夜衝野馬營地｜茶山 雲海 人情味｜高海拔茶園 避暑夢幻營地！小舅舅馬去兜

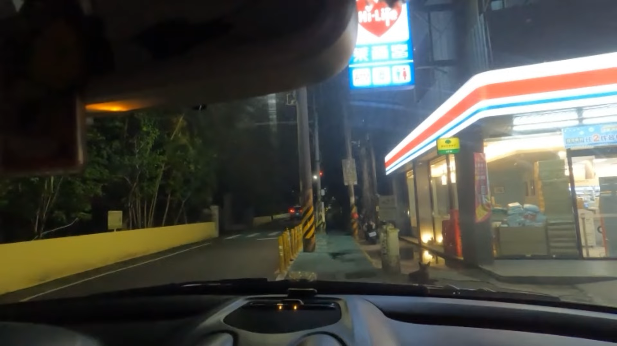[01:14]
不然上去没有了吧所以没有准备瓦斯罐没有准备瓦斯罐有要买什么吗?没有要起来瓦斯罐应该还有因为你又有那种,你有蜘蛛卤的蜘蛛卤瓦斯罐只要一个蜘蛛罐而已还要再买两罐不用啦,先这样就好了也不用买消夜吃的算了,算了要上去怕瓦斯没有而已
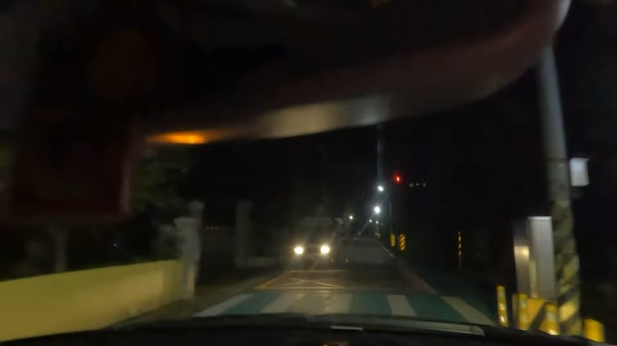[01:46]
怕多人的这是最后一个补给点再来就没有咯
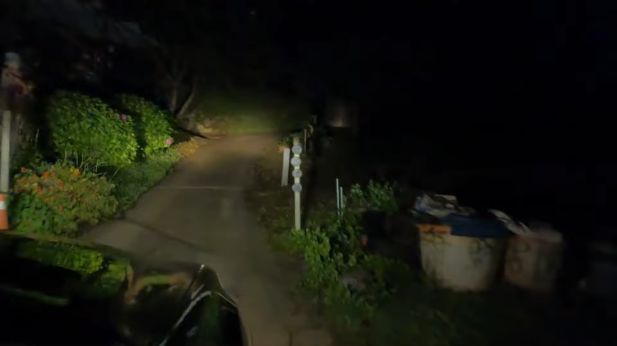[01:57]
上来啦,看到野马银翼的牌子啦